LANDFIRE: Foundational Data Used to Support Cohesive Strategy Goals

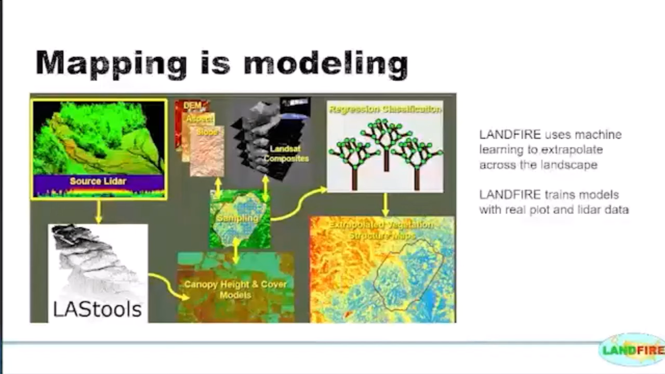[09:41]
you can use that to extrapolate with the imagery. And so it's really important for us to have actual plot data and actual LIDAR data in order to be able to do that. So here's a map of our existing vegetation cover.